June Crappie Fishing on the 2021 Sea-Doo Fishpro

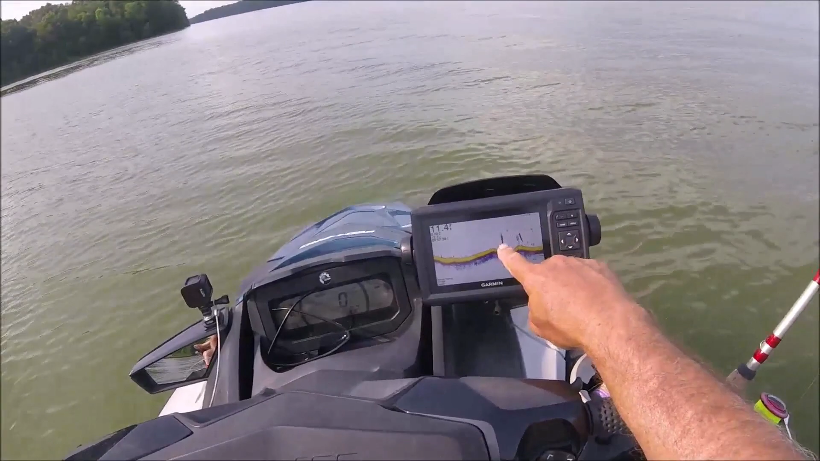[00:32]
So this is what we marked right here. And we just pulled one crappie off of it, but it didn't make it to the boat.